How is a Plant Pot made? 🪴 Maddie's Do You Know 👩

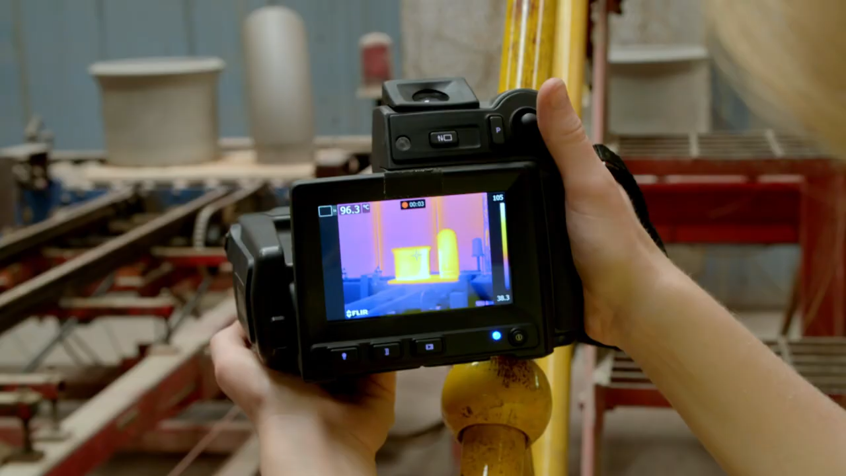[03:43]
Cool things tend to look blue, but hot things look yellow, and really, really hot things look white.